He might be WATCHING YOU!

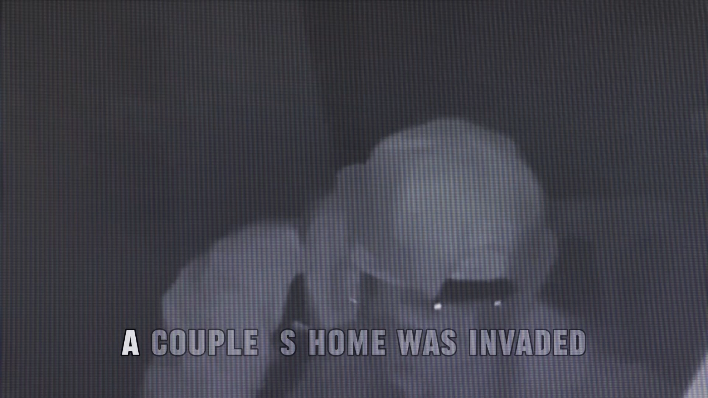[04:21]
A couple's home was invaded. A wedding ring and cash were taken.
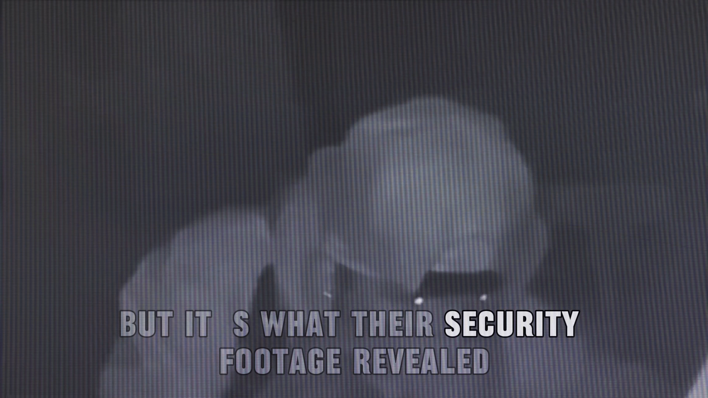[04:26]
But it's what their security footage revealed that's truly disturbing.
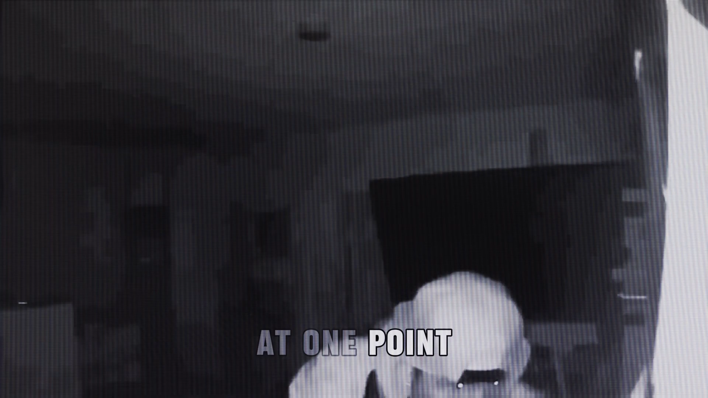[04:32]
The intruder, at one point, paused in their bedroom,
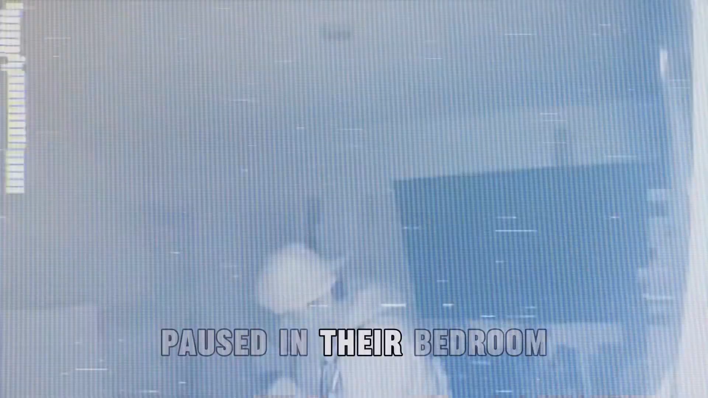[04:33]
spending a moment, just watching them sleep.
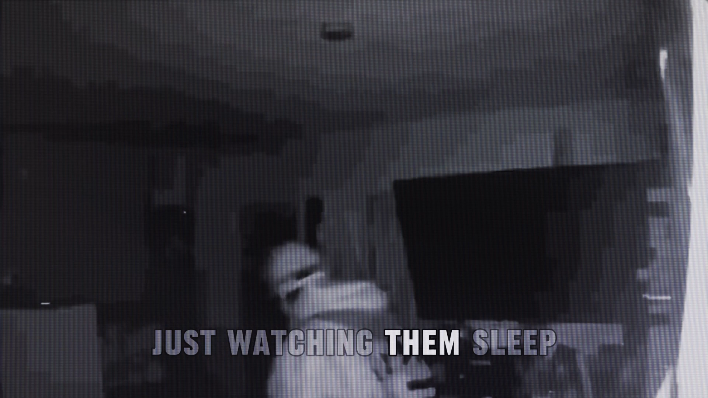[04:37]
In another strange twist, a nurse experienced a chilling encounter.
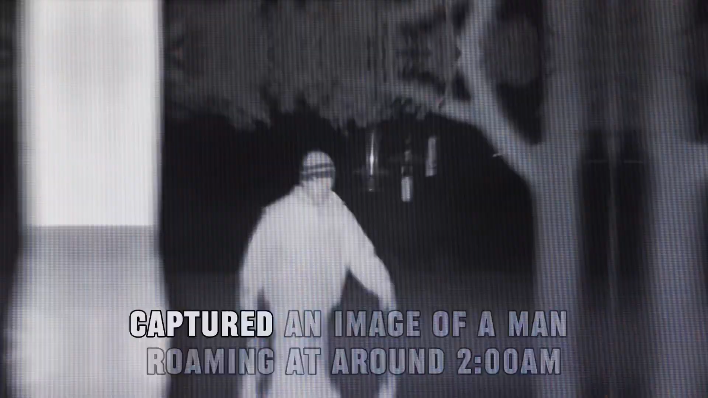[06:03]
captured an image of a man roaming at around 2.30 a.m.